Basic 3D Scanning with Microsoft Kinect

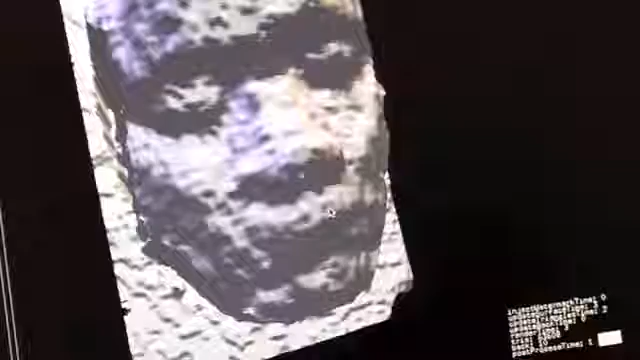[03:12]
And there's a couple of settings we're going to have to play with. Right now, our Z cutoff is a little high, so there will be a lot of extraneous print that we don't need.
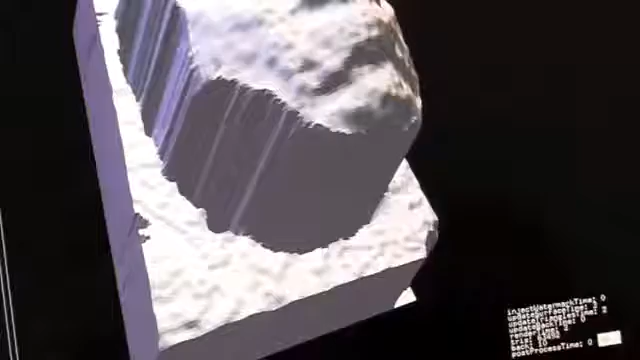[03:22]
So just by playing with the cutoff,
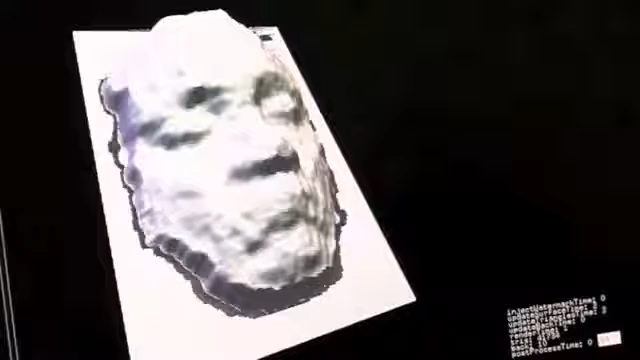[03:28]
we can get the object popping out just as much that's relevant to us. So again, you can sort of zoom around and check it out.
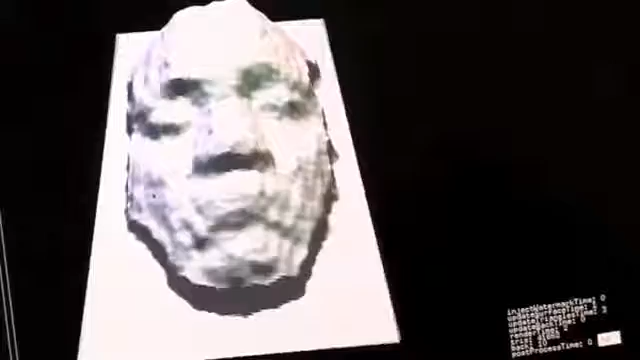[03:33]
You can also play with the width, the size, the height, and the lighting to get the exact effect needed.
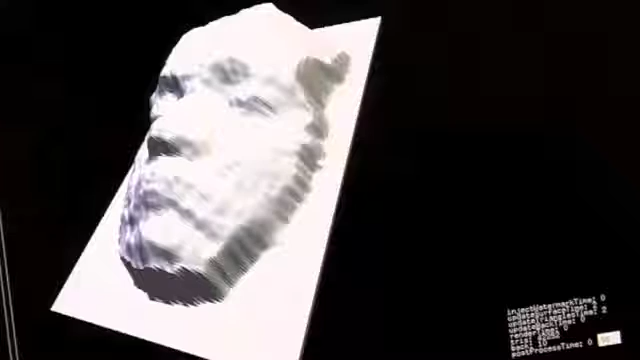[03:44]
But once you have roughly the best rough print you can get, simply click Export to STL.
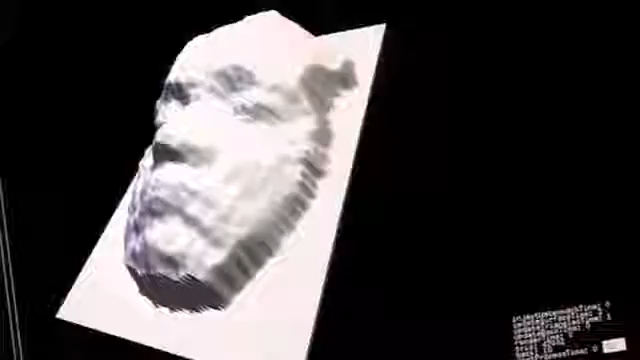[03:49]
And now if we go into our data directory, we'll be able to pull up our print. So just for view's sake, I've just opened this in MeshLab.
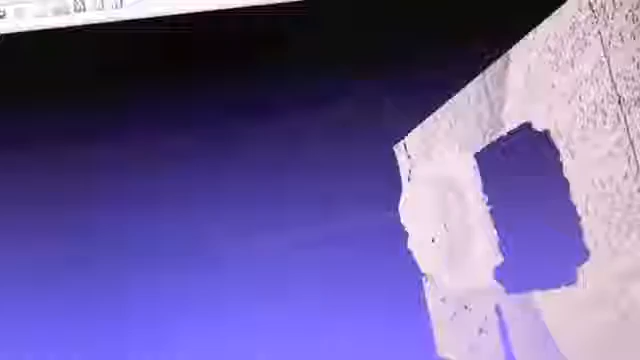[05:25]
But from here now, again, you've captured a lot more data that you can work with. In the point file here, you have a much cleaner data set to start your modeling from.
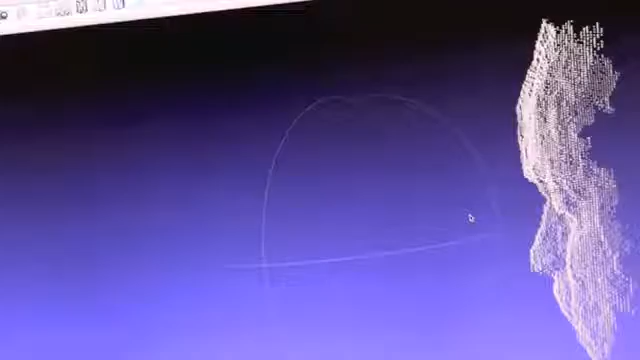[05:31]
More defined, but again requires more labor to get the exact model you're looking for.